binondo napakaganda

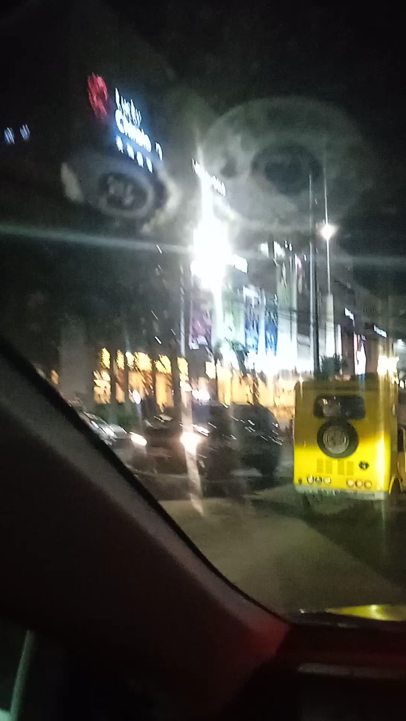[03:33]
Ayan yung Chinatown, mga kabayan. Ayan, o. Ang uling solyap natin sa mga painaw ng Chinatown.